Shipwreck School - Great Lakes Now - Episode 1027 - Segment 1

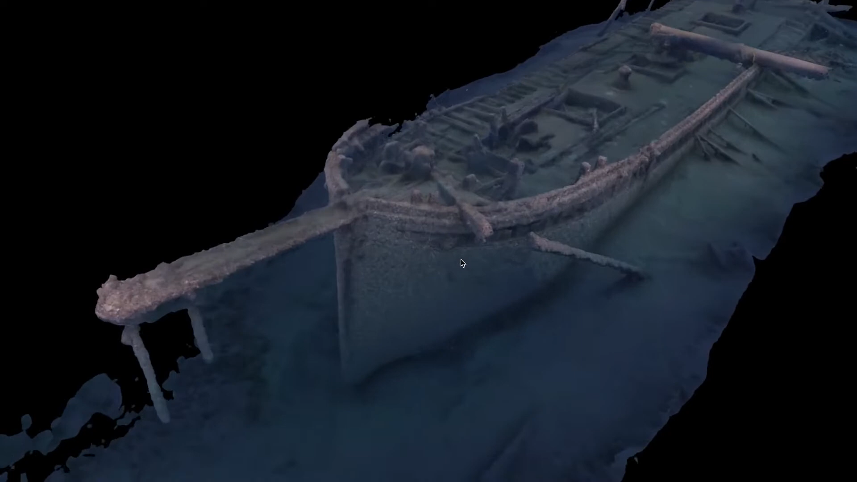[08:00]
And then people who are coming, archaeologists or the public, can see this really beautiful image of one of the wrecks. Oh, that's awesome. So it actually can get used in real scientific work.